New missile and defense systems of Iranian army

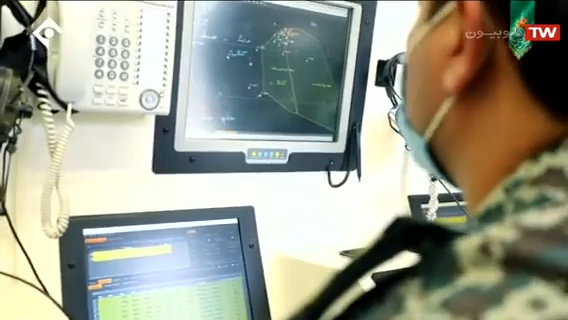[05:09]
اقدام تاکتیکی و دفاعی توسط سامانه های کشف و درگیری زمین پایه بر علیه هواگرد های محاجم و
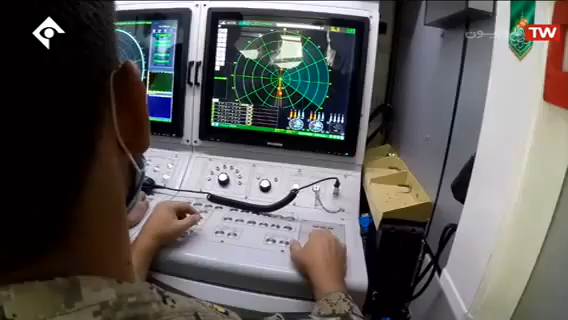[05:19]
تمرین کلیه مراحل دفاع هوایی در مراحل کشف شناسایی، رهگیری و درگیری راهکاری